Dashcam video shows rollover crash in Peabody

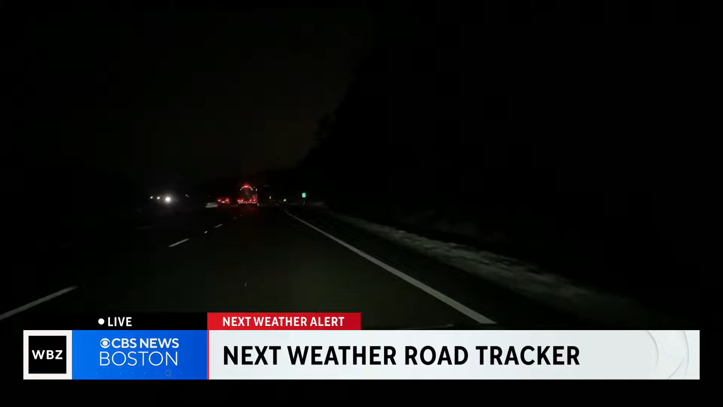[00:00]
This wild video we got from Peabody a car crashing through a median and rolling over onto the other side of 95.